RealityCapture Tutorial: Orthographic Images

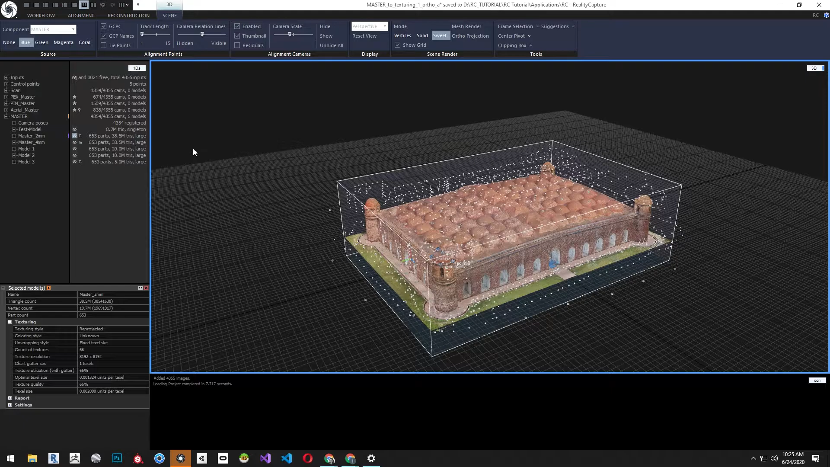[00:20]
They can be used to generate digital validation models or orthographic imagery brought into a GIS system or CAD system. Let's start with our master 2 millimeter model. For an ortho projection first we need to define a region. From the reconstruction ribbon select set region automatically.
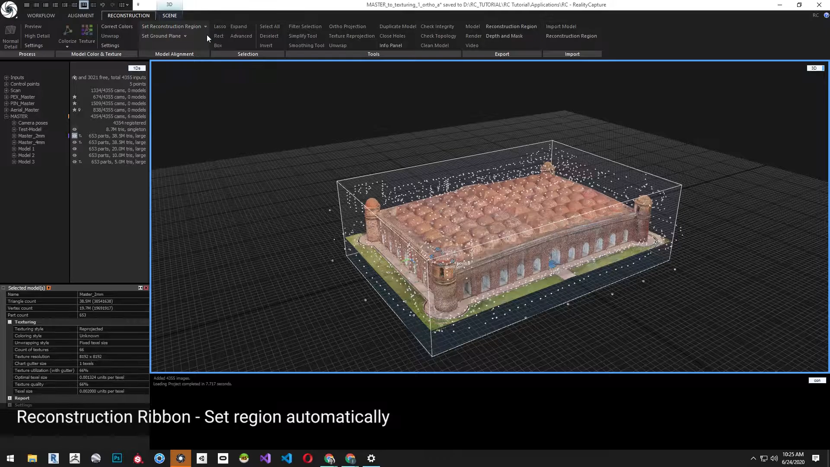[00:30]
This will create a box around the model.
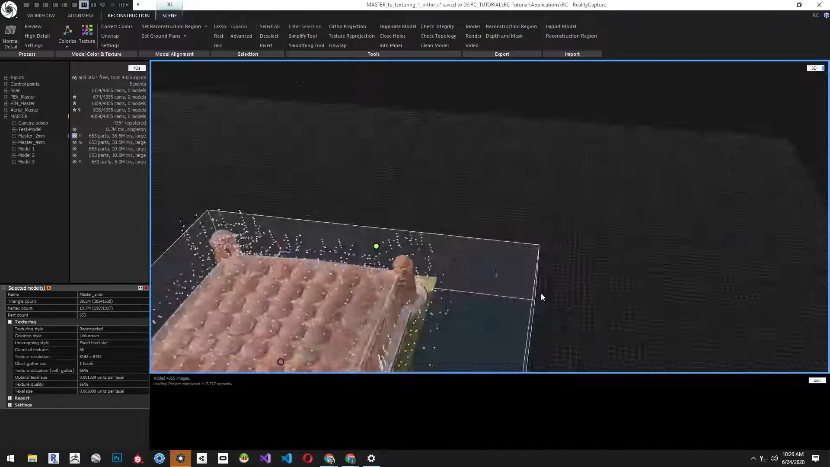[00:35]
We're going to use the controls around the box to make the region smaller and change the angle and change the camera to top view to check the alignment of the region.
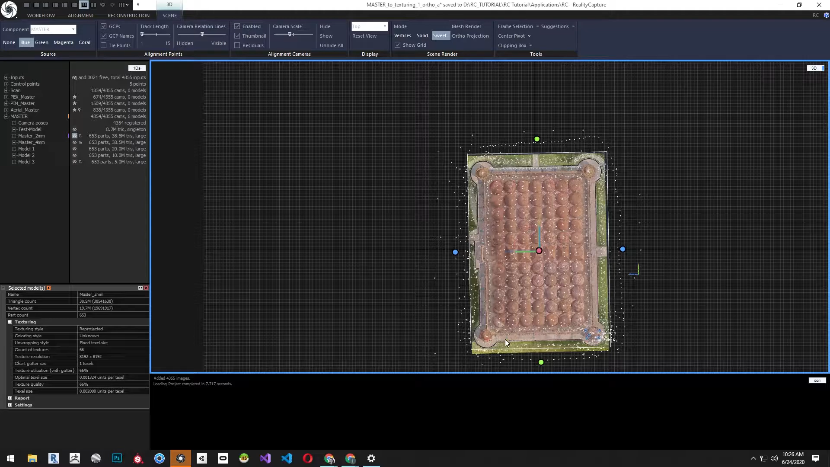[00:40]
We're going to want the reconstruction box to be parallel with the edges of the structure.
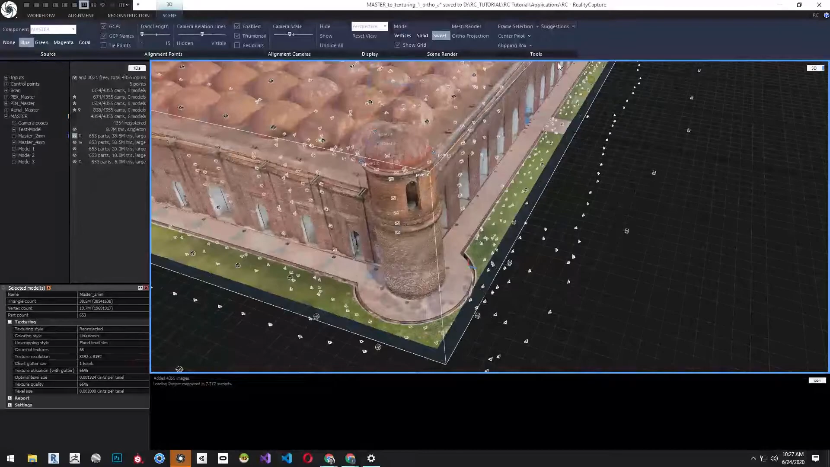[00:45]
When you are happy with the reconstruction region go to the scene ribbon and select ortho projection.
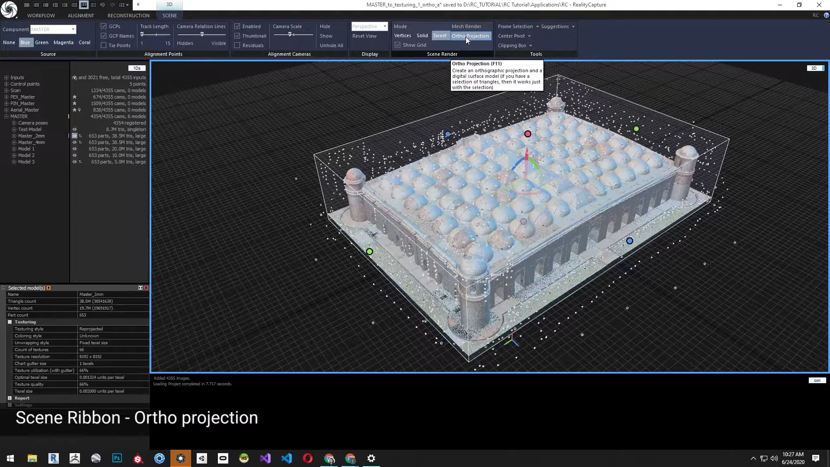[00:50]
When selected the reconstruction region will show the widgets for the ortho projection.
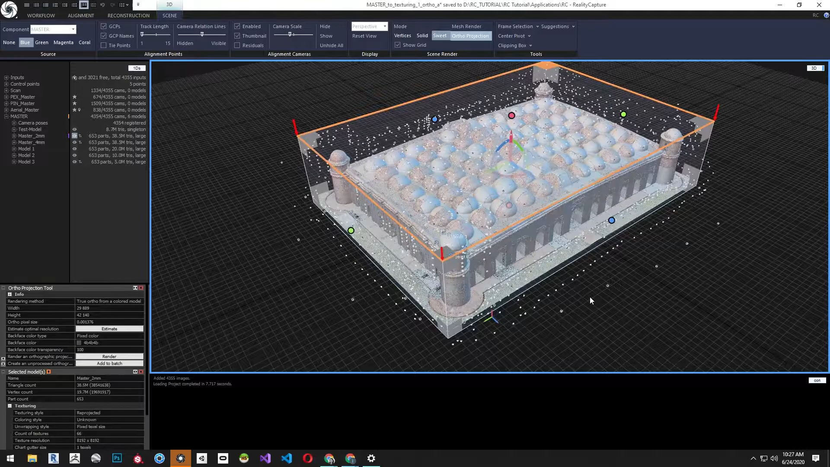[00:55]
First I want to start with the front facade which in this case is the east elevation of the building.
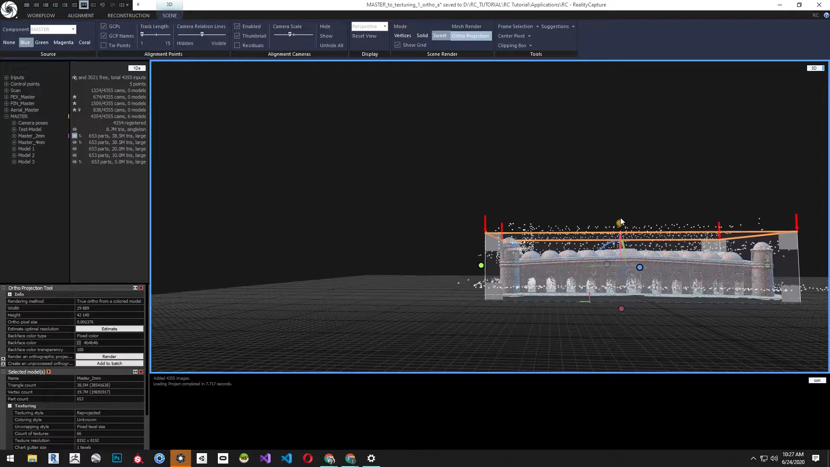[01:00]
Let's select the widget in the top left corner of the facade. You can see there's a box in each corner. This determines the top left corner of the orthographic image. Now that we have selected the project corner, from the projection tool match the ortho pixel size to the texel size of the model. This will give us the highest quality orthographic image we can generate from this specific model. We can change the back face color as well.
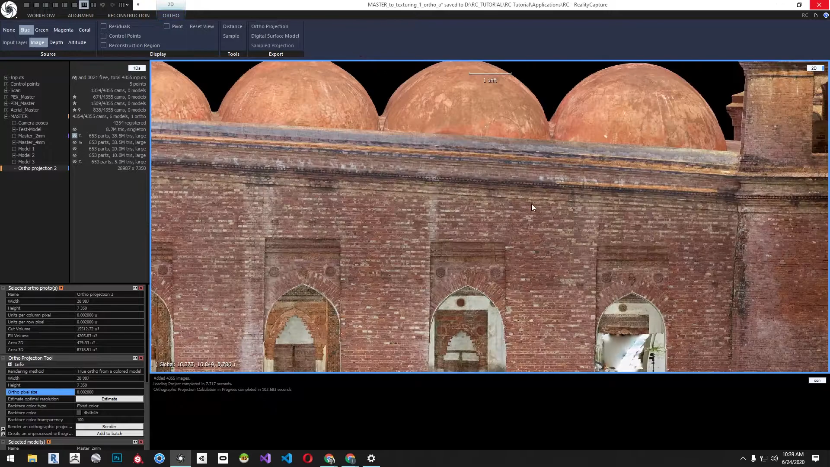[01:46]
After the render is complete you can zoom in and look at the quality of the orthographic image. Now let's do a section.
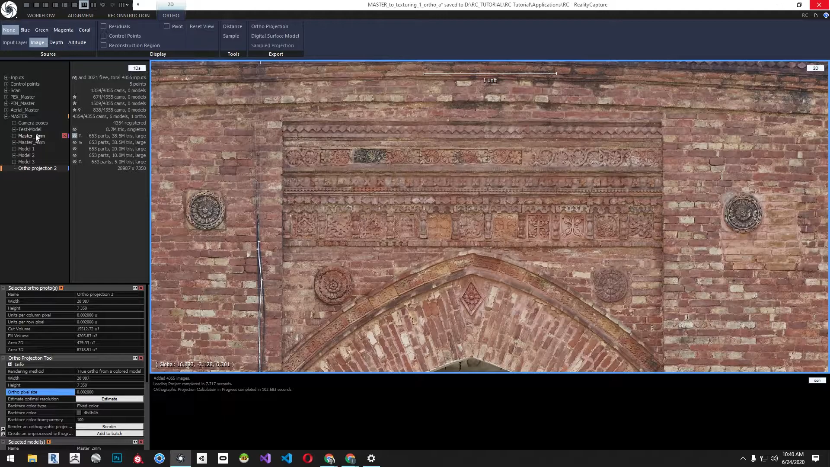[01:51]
Change the window from the right corner to 3D. You can see we still have our selection.
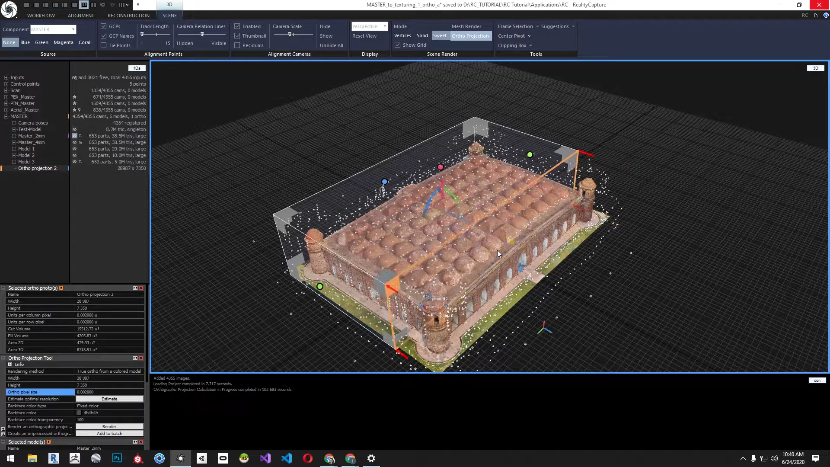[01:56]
Move the side region to the midpoint of the model. You can check this by changing to top view for accuracy.
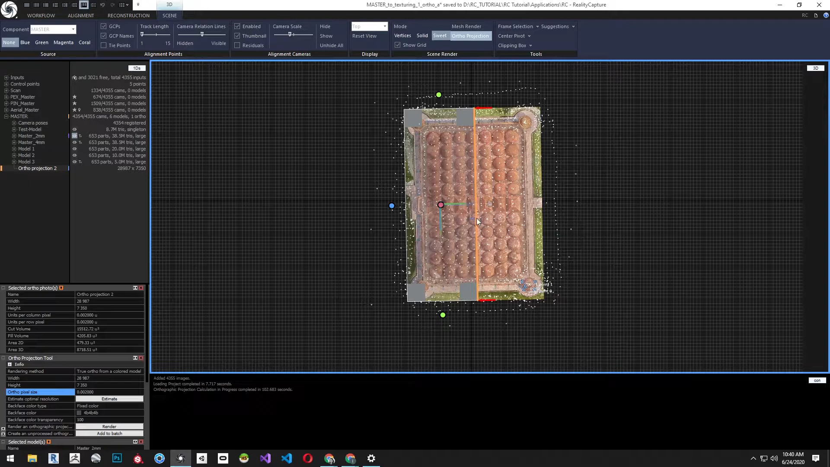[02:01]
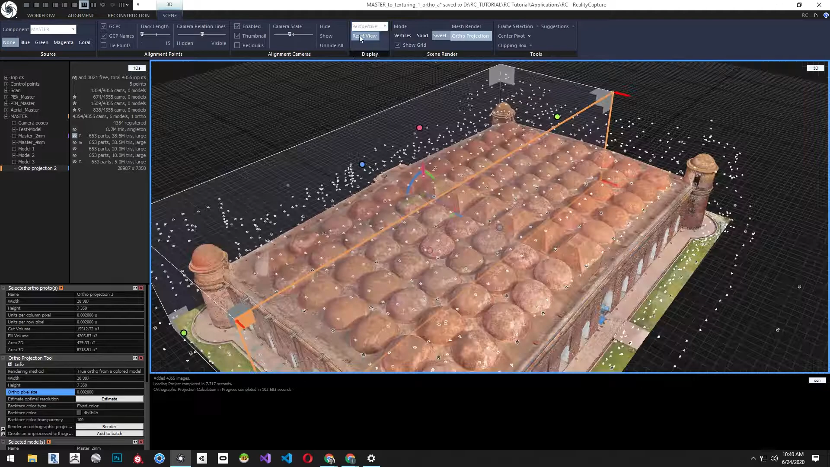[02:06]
To check it while I create the section create a clipping box from reconstruction region.
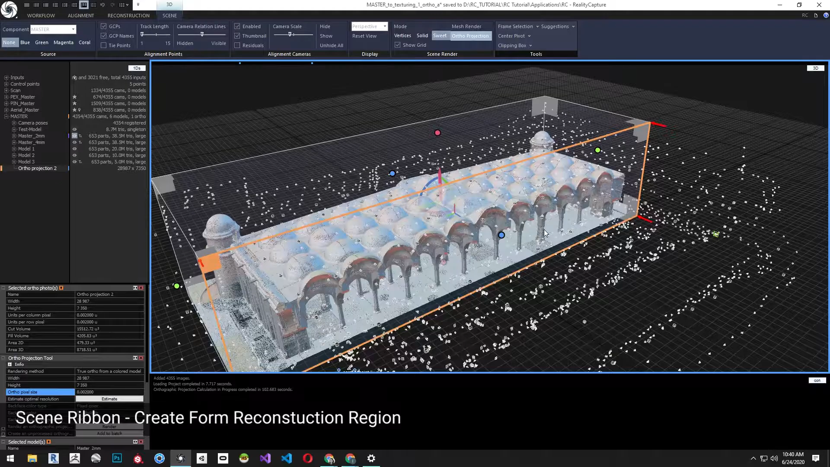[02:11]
Before rendering the section let's click on the ortho projection and rename it.
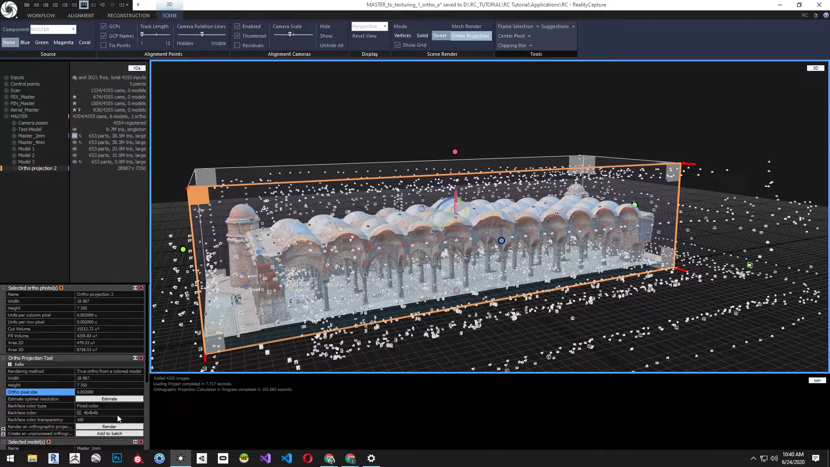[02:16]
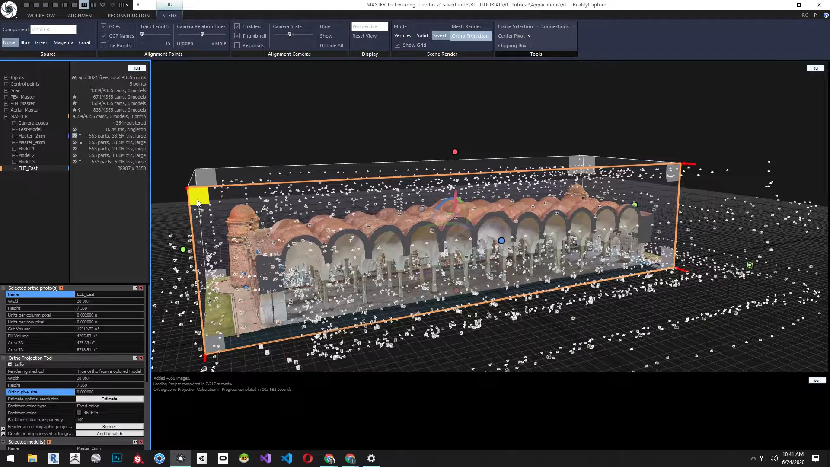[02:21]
Now click render from the ortho projection tool.
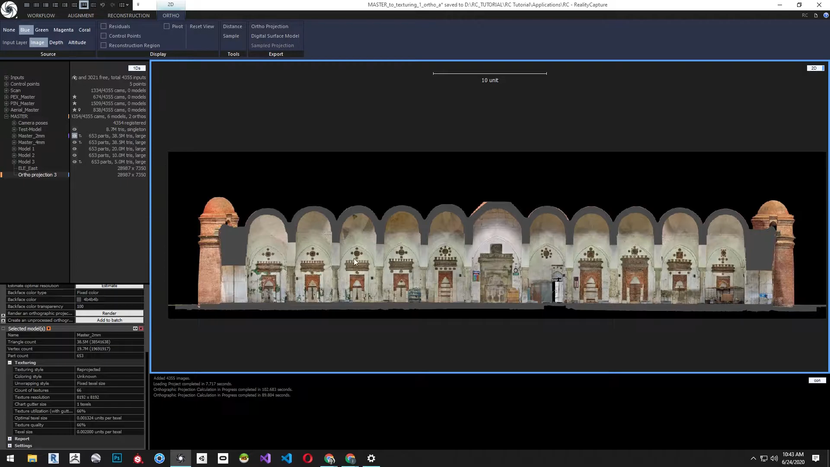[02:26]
Let's rename this as well and check the quality by zooming and panning around the orthographic image.